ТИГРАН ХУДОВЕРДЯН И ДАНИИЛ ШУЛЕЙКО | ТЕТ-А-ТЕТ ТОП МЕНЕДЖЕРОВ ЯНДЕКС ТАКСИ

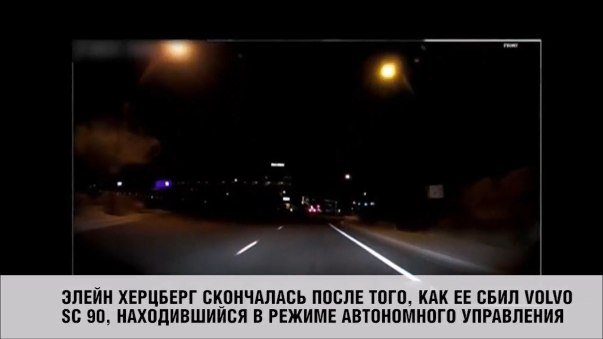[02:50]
как ее сбил Вольво СС-90 Находившийся в режиме Автономного управления